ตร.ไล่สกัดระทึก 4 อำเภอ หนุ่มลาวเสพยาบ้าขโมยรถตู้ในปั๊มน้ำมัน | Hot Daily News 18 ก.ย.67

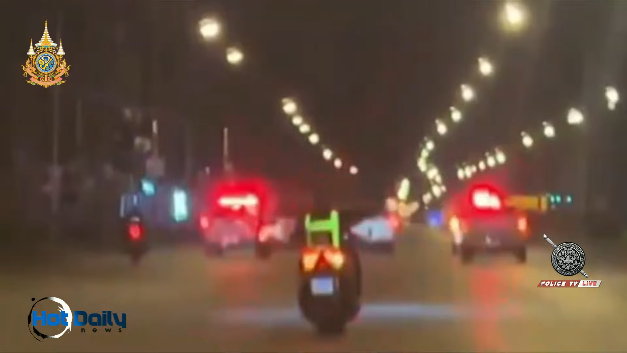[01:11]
จนสุดท้ายยางมันแตกเขาก็ระยอมจอดนะครับคือตอนแรกคนร้ายพยายามขับหนีรวมไปถึง 4 อำเภอร์ที่กัน